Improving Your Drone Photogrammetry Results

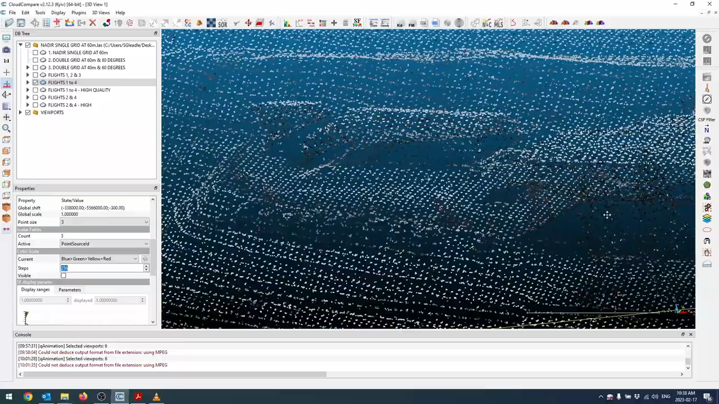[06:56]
It picked up a lot more of the fence.
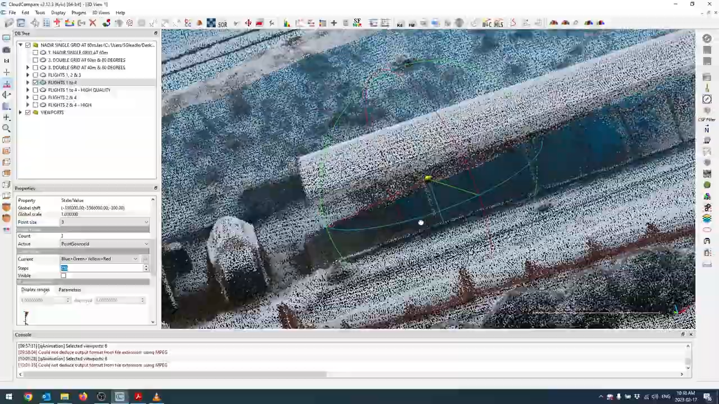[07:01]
It got underneath this covered area a little bit better. You're still seeing a lot of erroneous points.
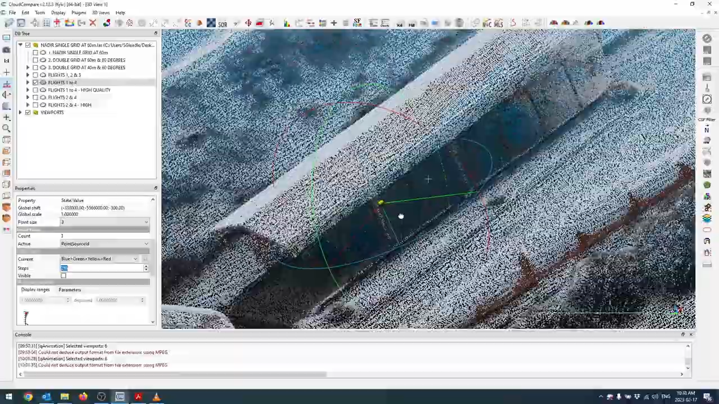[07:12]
This is wide open here in reality and yet it's filling it in with points. Which is interesting.
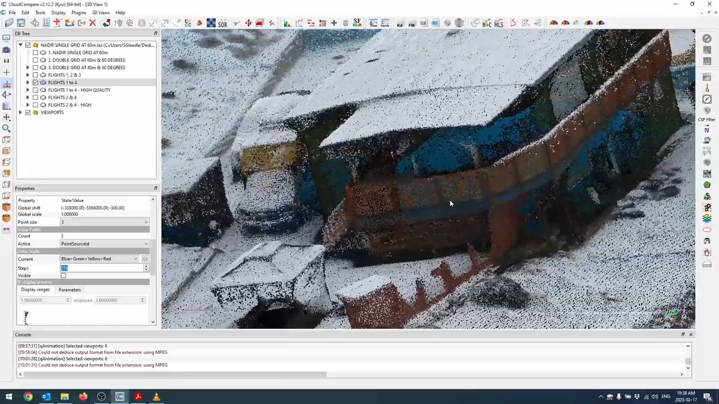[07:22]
It's starting to get underneath this roof peak.
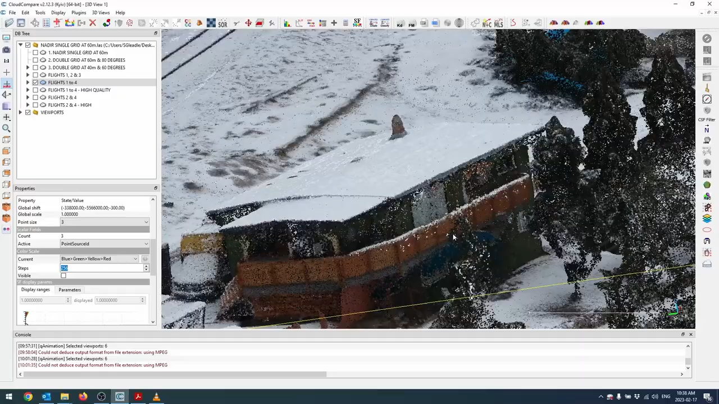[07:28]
And it really did a good job getting under the trees. And again the power poles look pretty good.
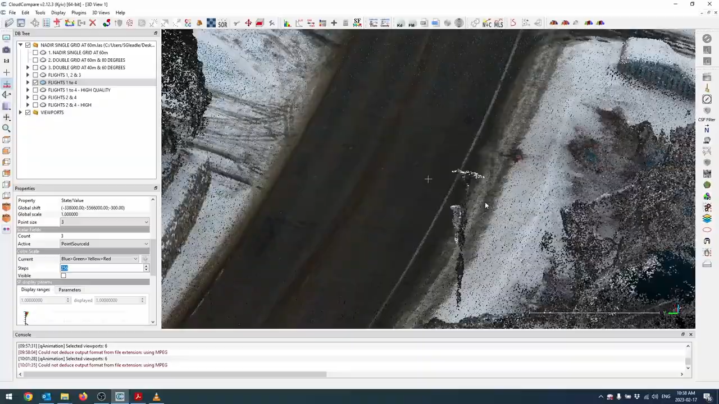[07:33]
You can see a lot more of the fence is picked up. So let's compare this to just flight three only.
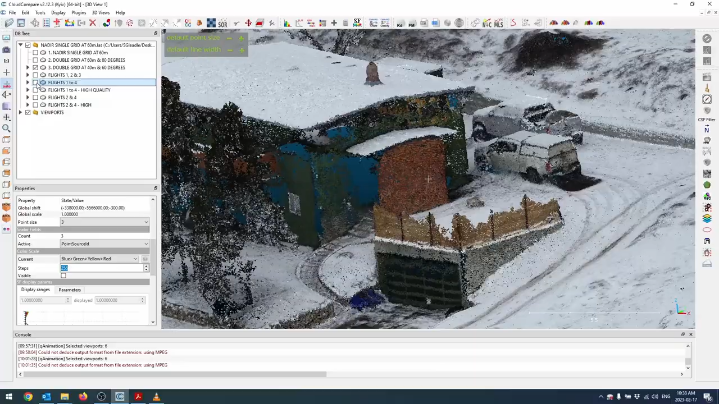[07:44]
Yeah you can see with the circular it's picking up a lot more data in here.
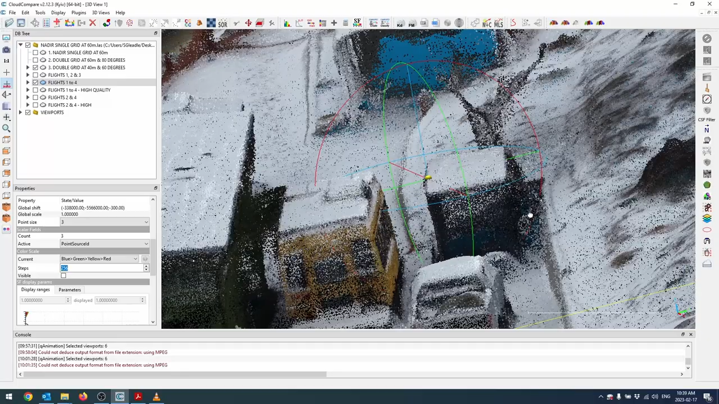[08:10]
And it's starting to get the tree. So what conclusions can we make from what we're seeing so far?
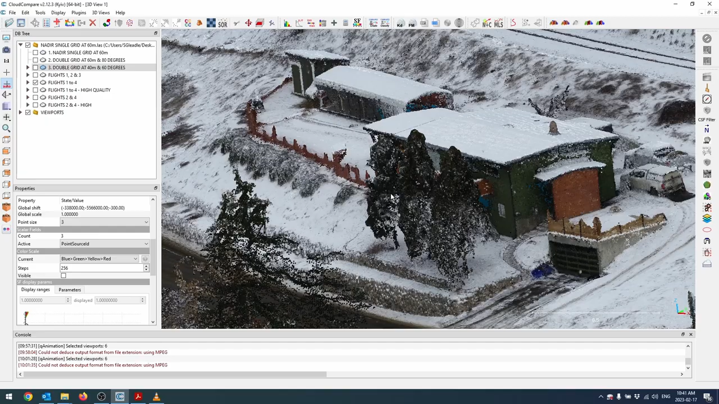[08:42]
that is to say further away from nadir, you're able to create a better 3d model of structures. Because you're able to not only map the tops, but you're also able to map the sides and underneath obstructions as well. Whereas nadir only, generally it's pretty tough for the camera to see underneath
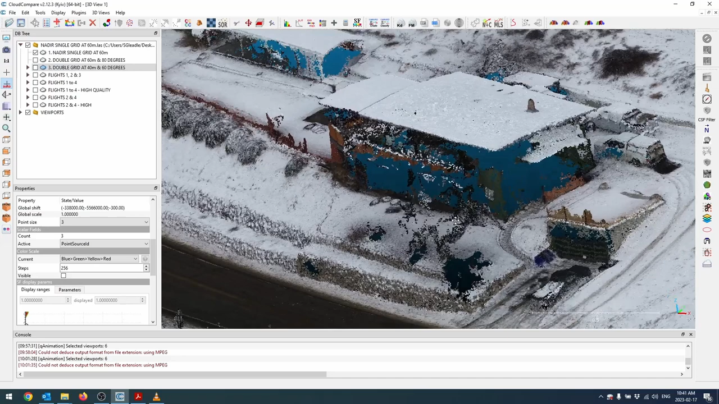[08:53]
height obstructions like there for example. So what we're seeing right now is that flights one through four combined are producing the best point cloud.
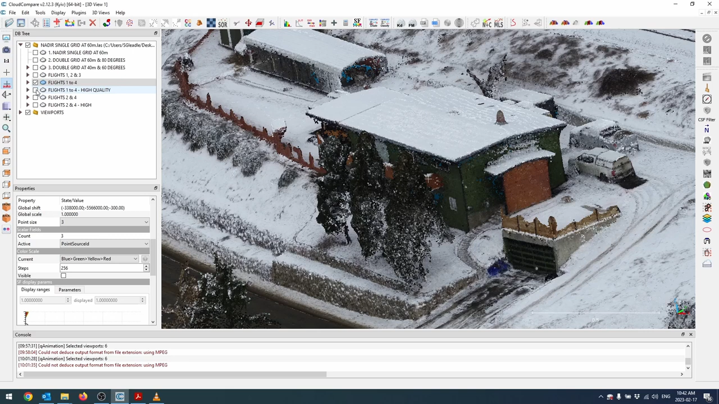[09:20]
I generally do medium quality because there is a significant increase in processing time from the jump from medium to high. And this is where I was actually quite surprised with the results. So when I compare the medium quality to high quality processed point cloud,
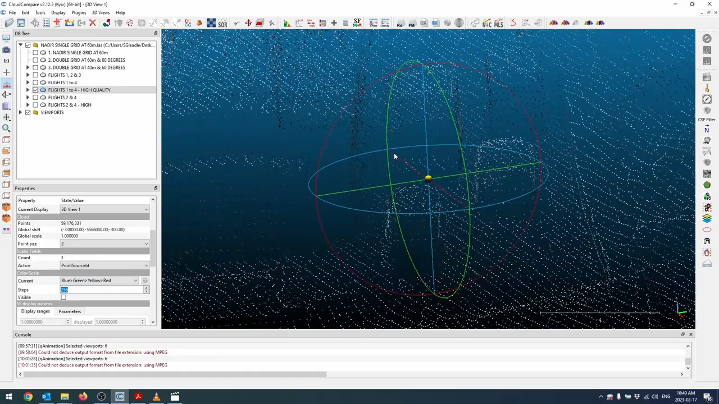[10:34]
So you can see there's still a little bit of fuzz up here, but it almost entirely mapped the bottom, the ground surface in between the house and the bus here, which is pretty impressive. It's a very narrow area for it to reach in between. So that's quite impressive.
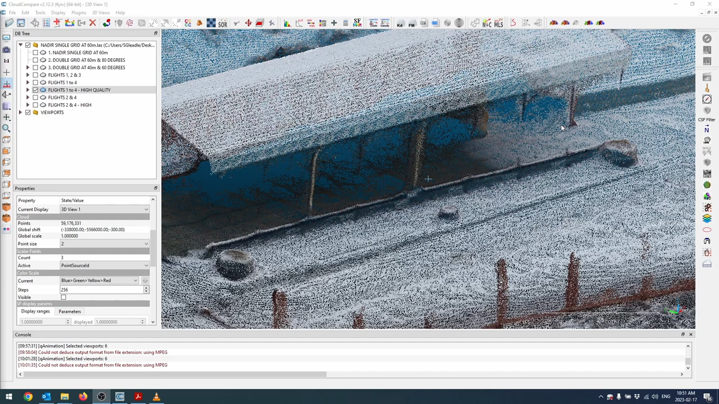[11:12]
Here is another example of where the high quality really excelled. So I have the high quality turned on right now and you can see it was able to map out quite a bit of this concrete pad underneath this tent here.
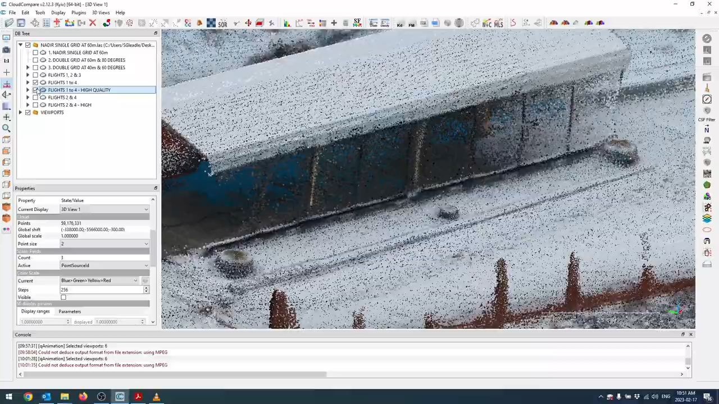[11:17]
If I switch back to the medium quality, it really wasn't able to get any of that at all.
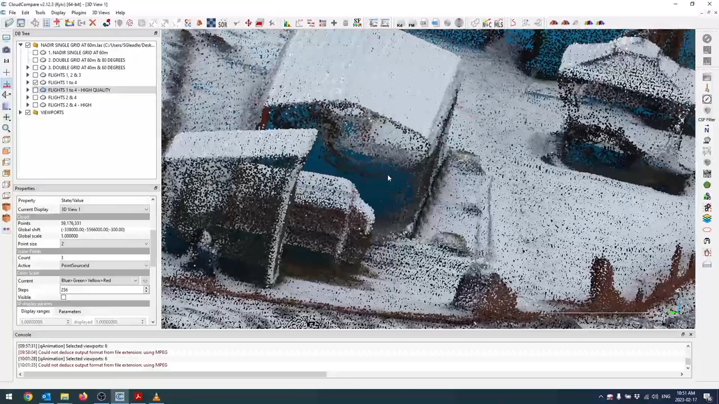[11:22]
There's a little bit of data in there, but I would not trust it. Switching back to the high quality, you can see it has a fairly uniform surface down there. So one final example between the two, right now I have the medium quality point clouds set to on. So I want you to pay attention to this area over here, this wheelbarrow on its side here,
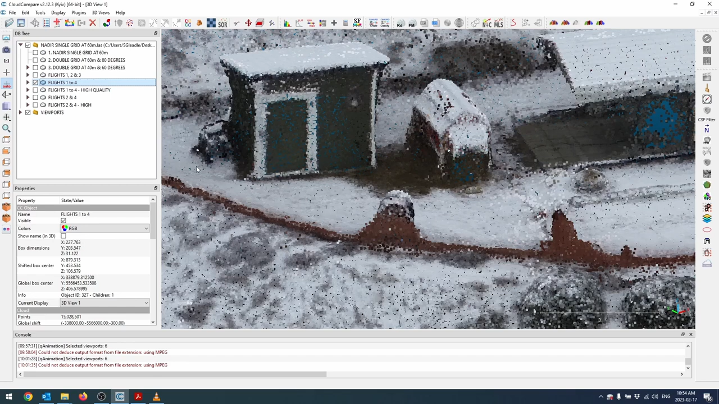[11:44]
and this pot over here. So you can see it really sucks in the ground surface beside all these features.